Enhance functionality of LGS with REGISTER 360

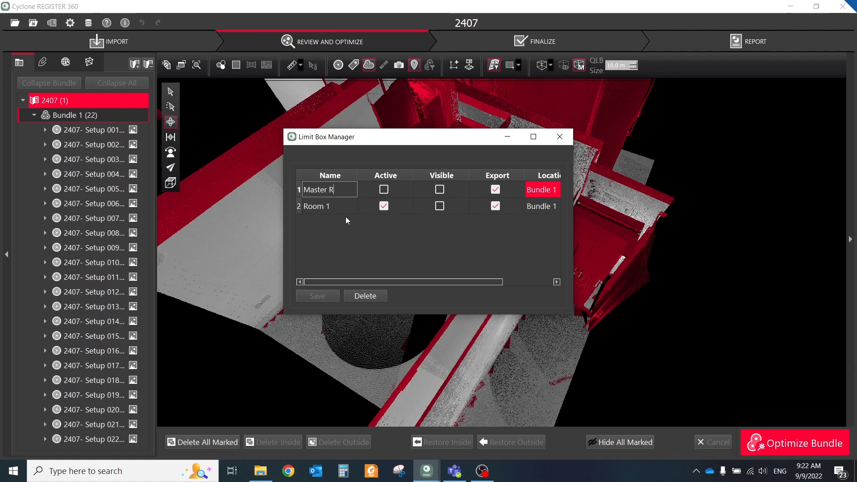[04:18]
Next, work with images before exporting them to LGS file.
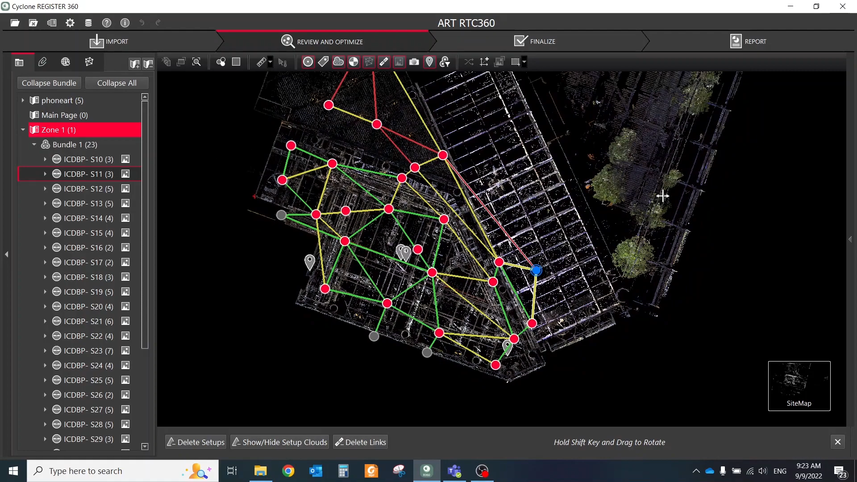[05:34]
As additional materials, you could add auto-images to your CNS Geotag. For getting a nice result, you should do the below steps. Inside Map View, use the UCS tool to square the bundle to XYZ axis for proper orthographic orientation.
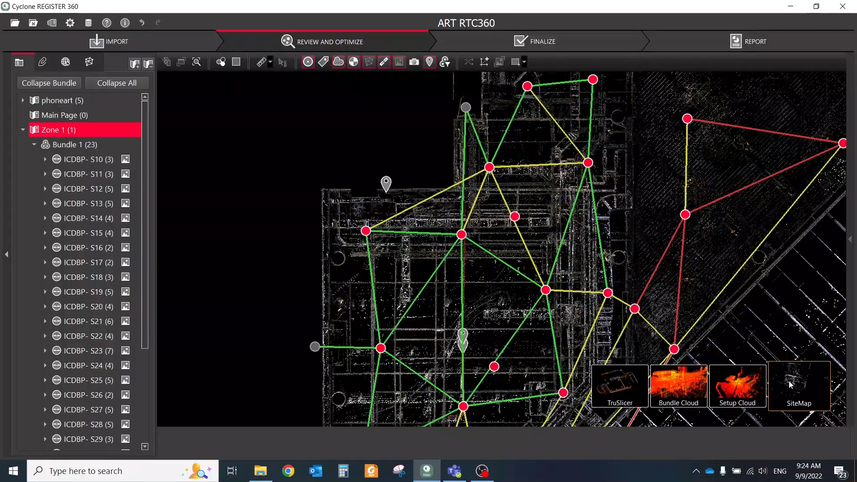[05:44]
Create a limit box and set the size around the area of interest.
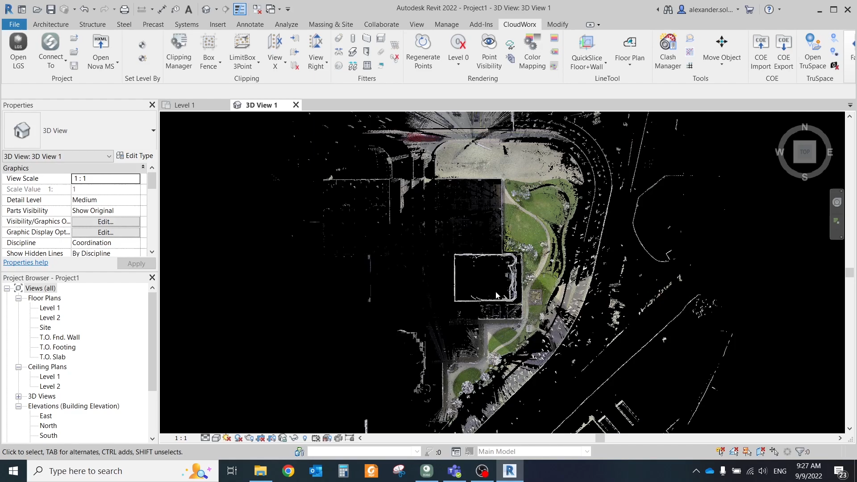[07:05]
coordinate system for different buildings or other objects.
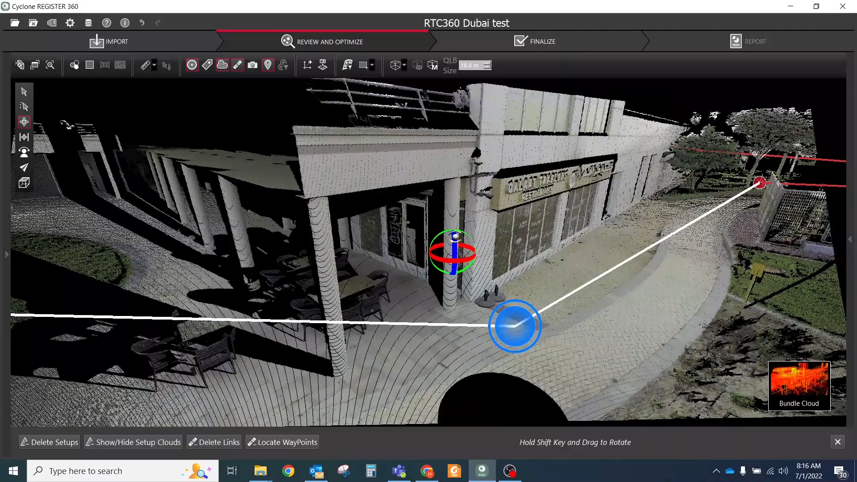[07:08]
You could create the UCS by different methods.
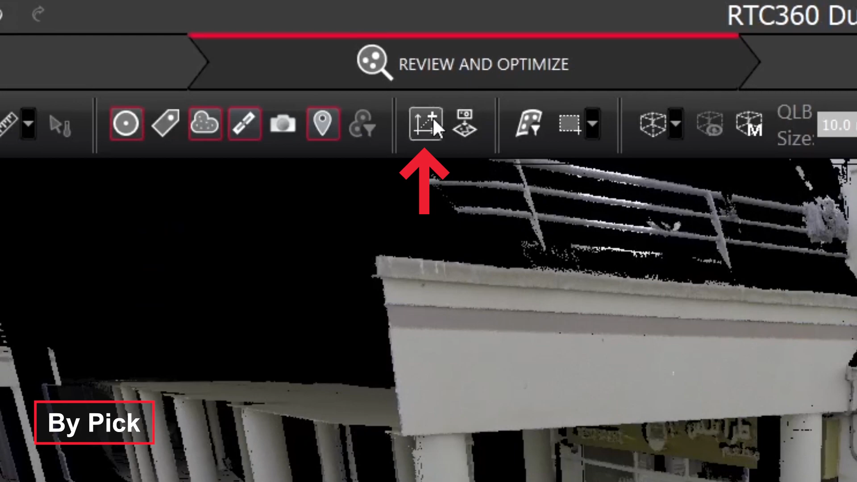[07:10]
By peak. This method will allow the location of peak point on
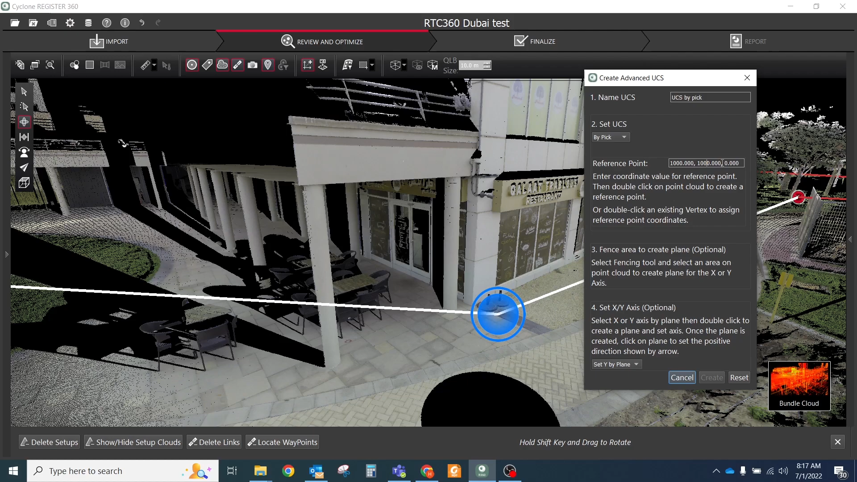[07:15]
the point cloud to adopt the coordinate set by the user.
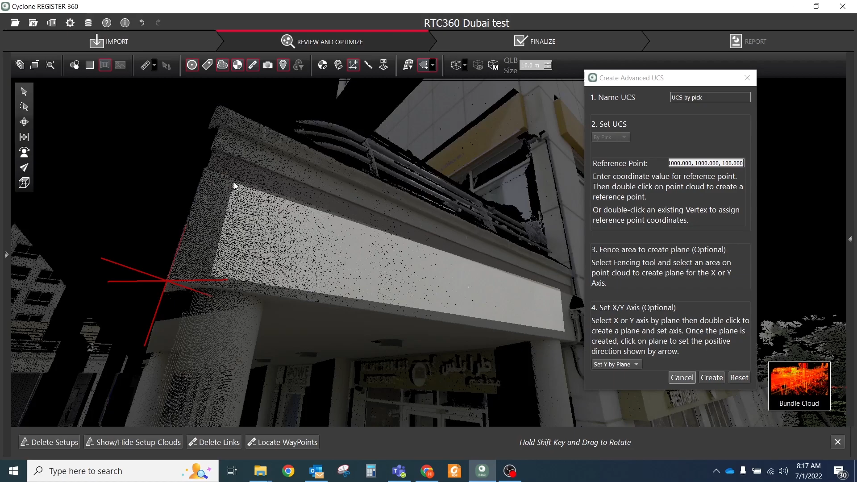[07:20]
Then optionally, the user can create a plane to set the X or Y axis. By plane allows the creation of UCS by assigning a plane either X or Y axis without the assigning of a
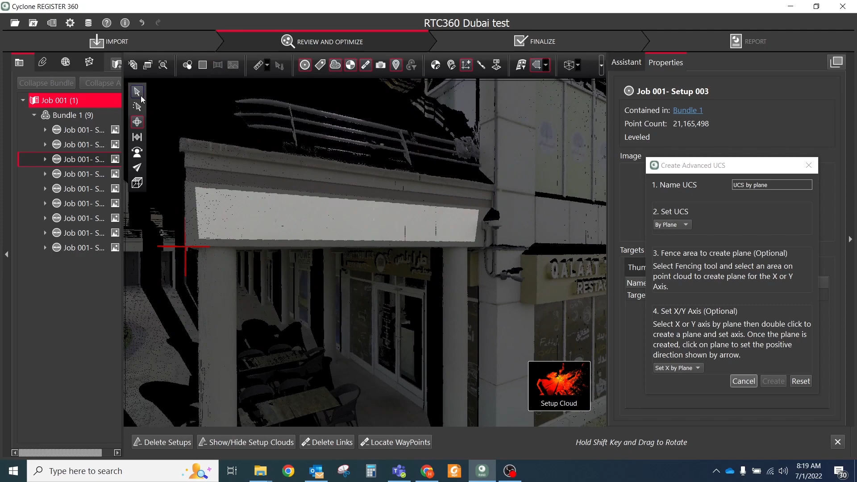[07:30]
coordinate like by peak in the previous workflow. By corner.
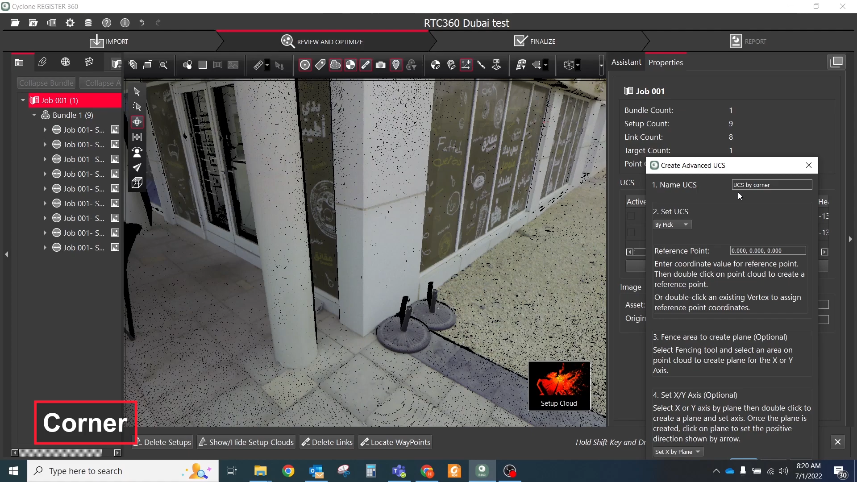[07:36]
This method uses a plane created by the corner grow to set X or Y and the corner vertex to set the UCS. All created UCS will be stored in LJS file.
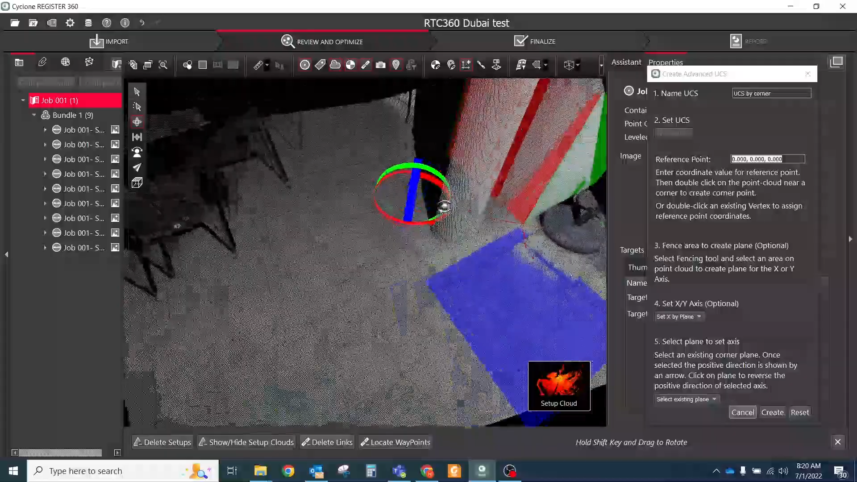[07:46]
If you have a complex scene with different zones, areas and floors, add the master sitemap.
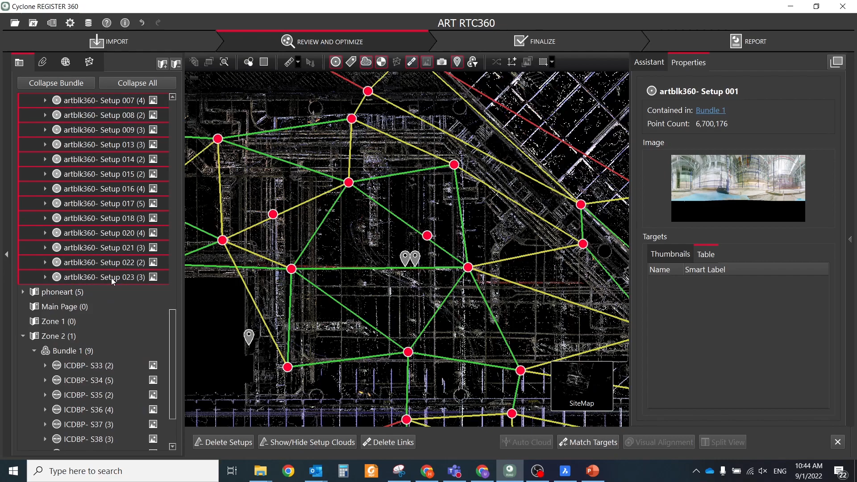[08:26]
Don't forget that you could add any image as a
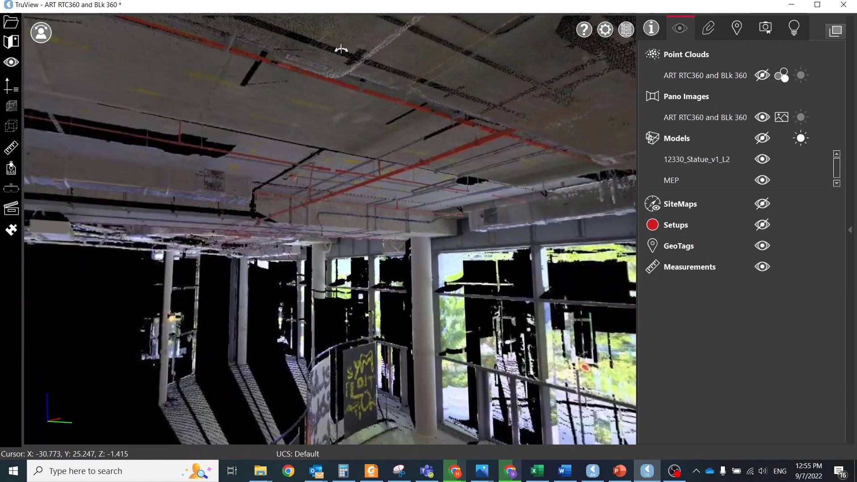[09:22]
On the left toolbar, you could select different limit boxes and switch between different coordinate systems.
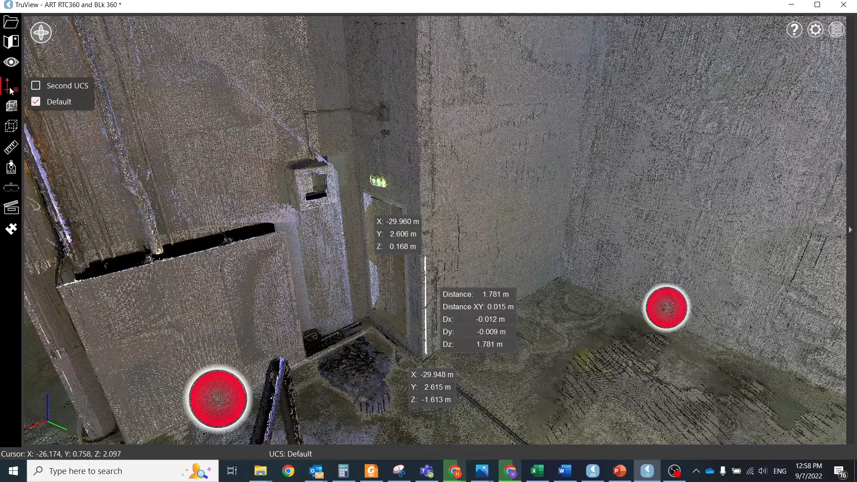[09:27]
The point cloud will be cleaned, faces and couplets on images will be blurred,